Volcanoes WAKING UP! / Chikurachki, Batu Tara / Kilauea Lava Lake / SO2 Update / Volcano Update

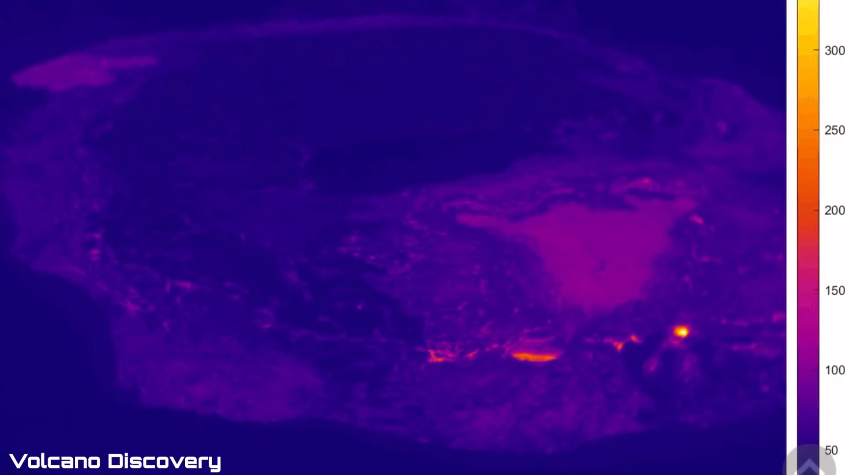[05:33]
And new small cone. Is very active. Look at that.
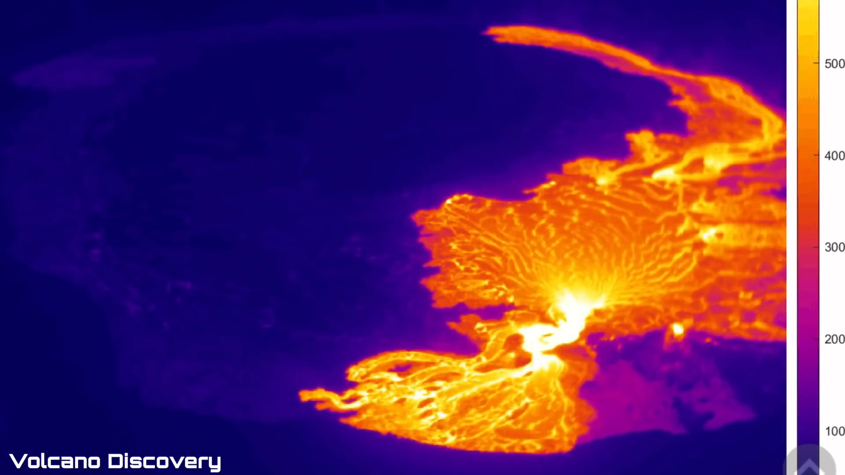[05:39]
Lake. Lava lake in Kilauea. Is very active. Looking at infrared imagery there. A little cone. On the bottom right.